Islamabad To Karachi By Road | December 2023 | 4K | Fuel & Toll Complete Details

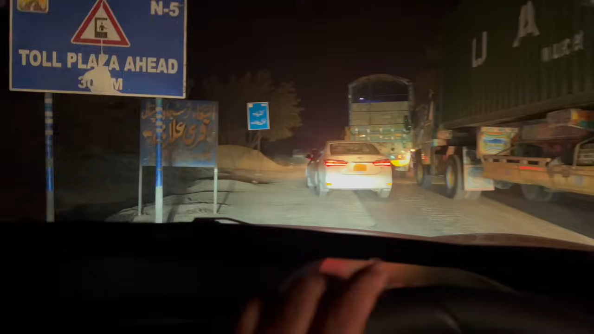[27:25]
7:54 और हम पहुंच चुके हैं कंडियारो टूल प्लाजा, काफी रश है यहाँ पे।
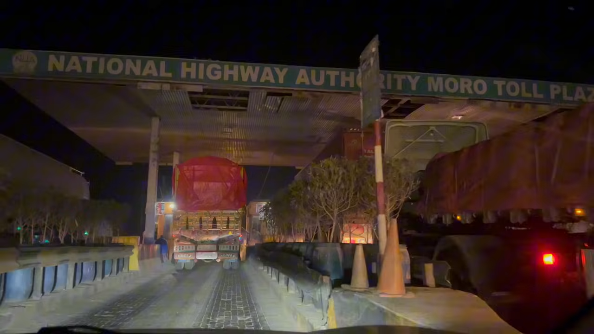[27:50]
मोरो टूल प्लाजा क्रॉस करते ही ये रोड काफी ज्यादा खराब है,
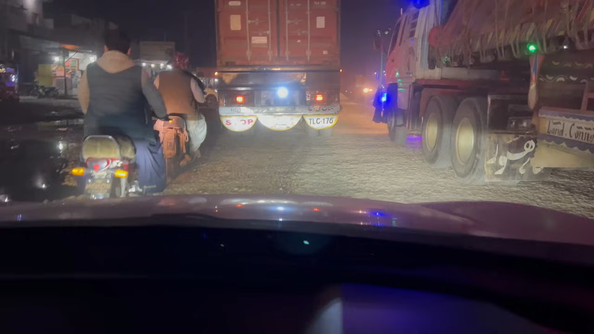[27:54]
यहाँ पे अंडर कंस्ट्रक्शन है, मैं लास्ट टाइम भी आया था तकरीबन 4 महीने पहले,
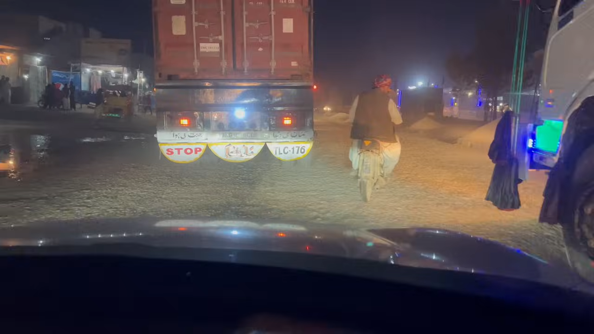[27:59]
सेम यही हालत थी, अभी भी ऐसी ही है, अंडर कंस्ट्रक्शन ही है,
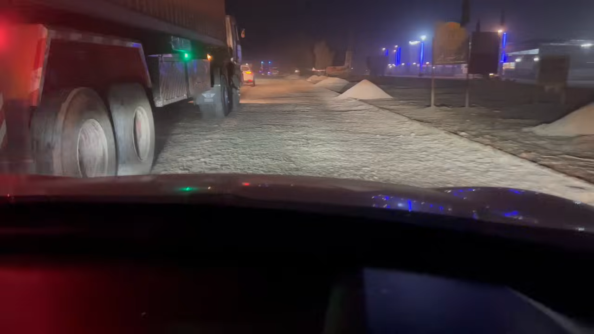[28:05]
बना नहीं रहे, बस वो रोड का जो है सारा सिस्टम उखड़ा हुआ है सारा।
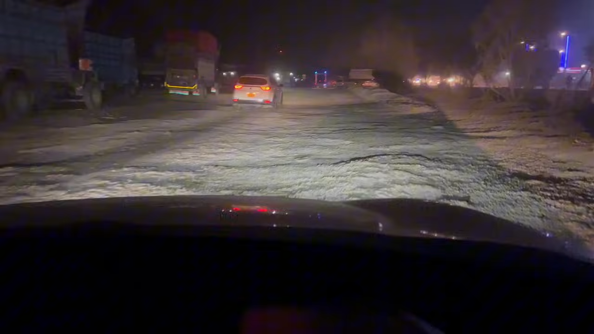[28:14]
तकरीबन ये है 200 मीटर का पैच है।
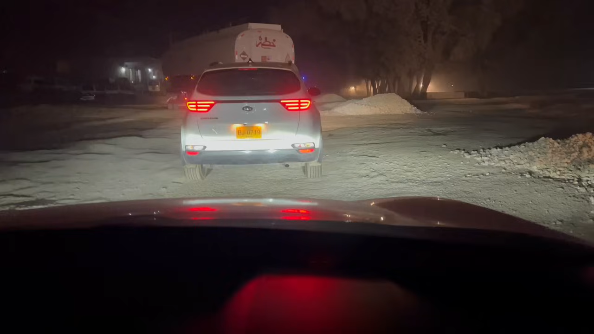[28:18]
जब से हम मोटरवे से उतरे हैं तब से लेके अब तक तकरीबन कोई 150
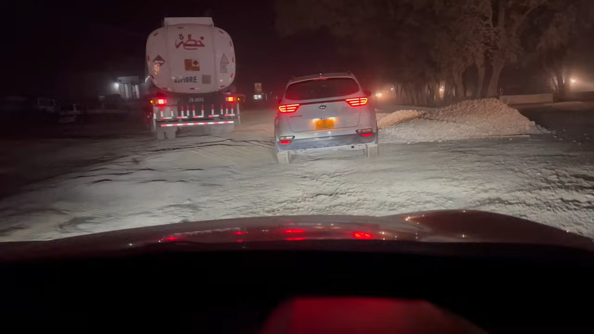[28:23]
किलोमीटर गाड़ी मेरी चली है और इस 150 किलोमीटर में ये थर्ड पैच है।
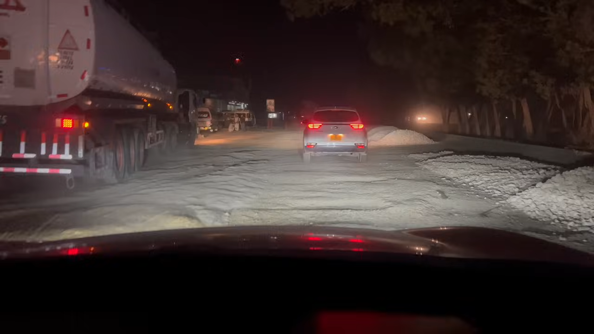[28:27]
हर पैच जो है तकरीबन 100 मीटर का होता है या 50 मीटर का या 150 मीटर का, बाकी रोड कारपेटेड और बाकी रोड बिल्कुल ज़बरदस्त है। गाइस मोटरवे से उतरने के बाद ट्रक और ट्रेलर्स की तो भरमार आपको मिलती ही मिलती है।
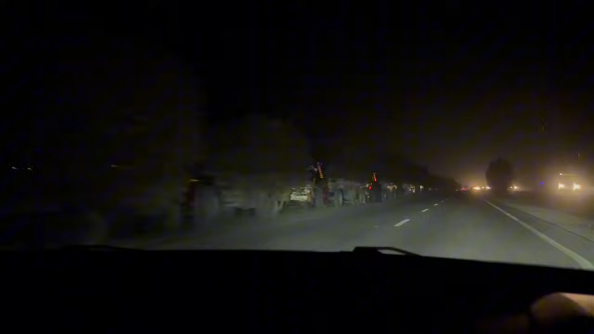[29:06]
आप इमेजिन करें ये मेरी गाड़ी की स्पीड देखें, 70 प्लस में मैं जा रहा हूँ तो कितने टाइम से ये कतार है, सिर्फ वीडियो के दौरान आप देख लें कि आप एक डेढ़ मिनट की वीडियो में कितनी लंबी कतार है, वैसे तो आपको बता ही नहीं सकता।
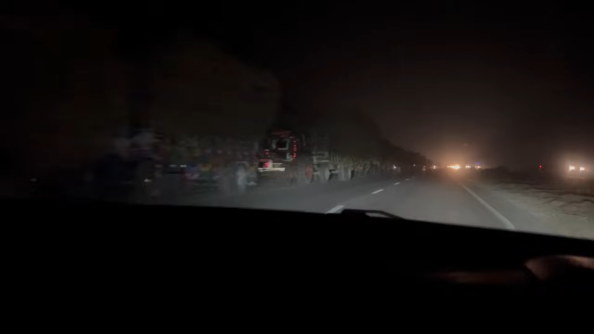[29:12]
सो गाइस बहुत ज़्यादा सवेयर किस्म का एहतियात करना है यहाँ पे आपने,
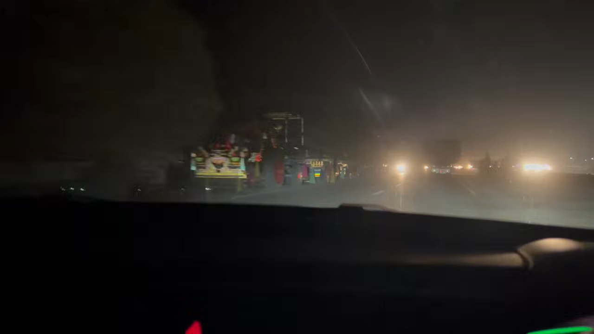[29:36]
ऊपर से जो है ना इंटरनल सिंध के अंदरून सिंध के बहुत बैकवर्ड काफ़ी लोग हैं,
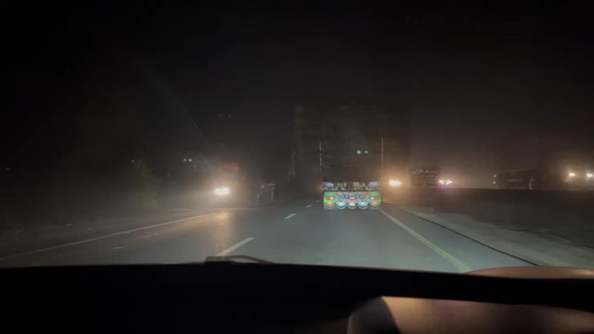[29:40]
वो आपका दिमाग ख़राब करेंगे, स्पेशली बाइकर्स आके आपके सामने खुद ऐसे आएंगे आंखें बंद करके कि वो तो चाहते हैं जैसे कि हमें कोई हिट करे और हम उनसे कुछ तकाजा करें। तो गाइस बहुत ज़्यादा एहतियात करना है यहाँ पे, बहुत ही ज़्यादा।
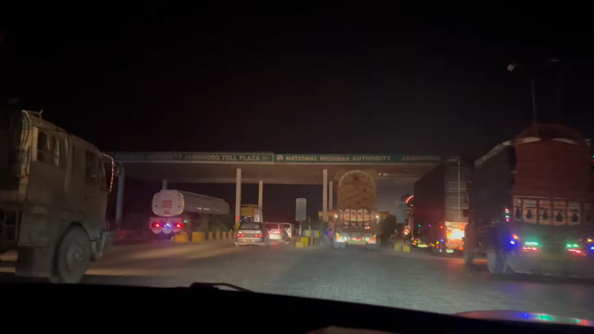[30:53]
टूल प्लाजा। हैदराबाद ही है बेसिकली, ये क्रॉस करते ही 1 किलोमीटर के अंदर हैदराबाद का टूल प्लाजा है।
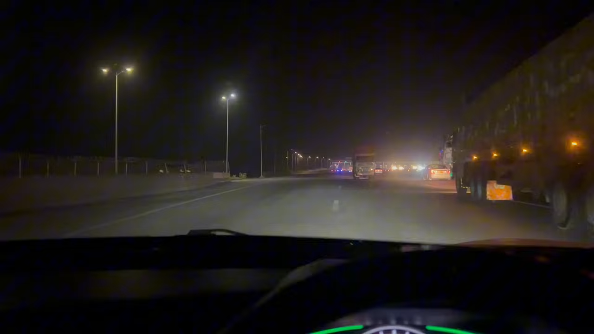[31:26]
टोल प्लाजा पे पहुँच चुका हूँ और यहाँ से हमारा स्टार्ट हो रहा है M9 मोटरवे।
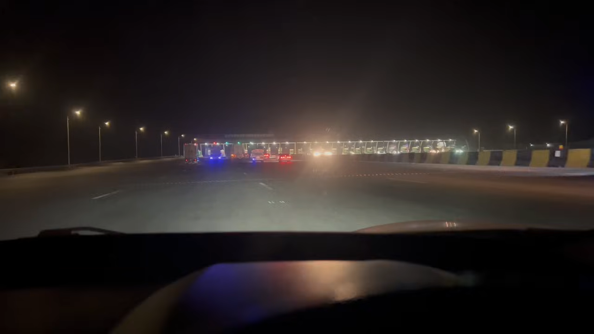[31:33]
ये जी, यहाँ से N5 ख़त्म हो गया और M9 स्टार्ट हो गया है और यहाँ से कराची तक M9 है मोटरवे।